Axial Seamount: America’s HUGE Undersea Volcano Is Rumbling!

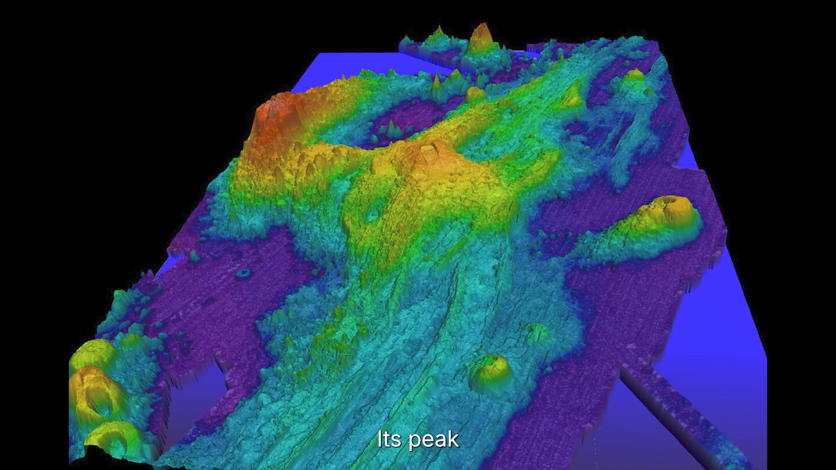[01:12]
Its peak stands 2,300 feet above the seafloor,
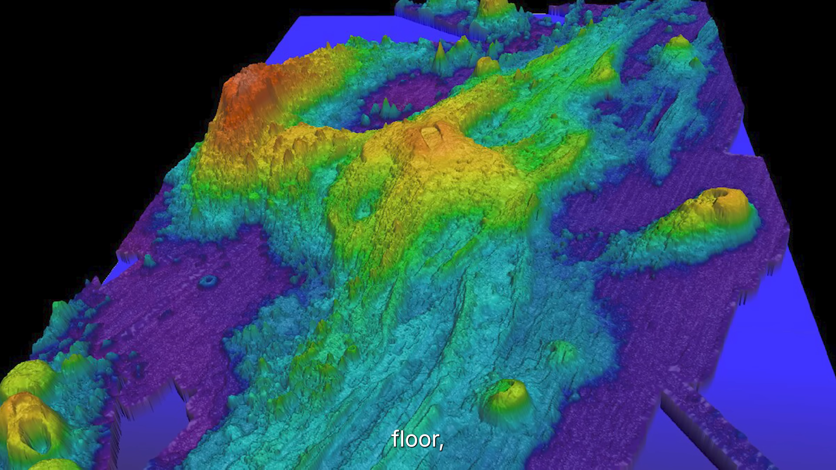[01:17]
its crater stretching 5 miles long, a fortress of black basalt and simmering vents.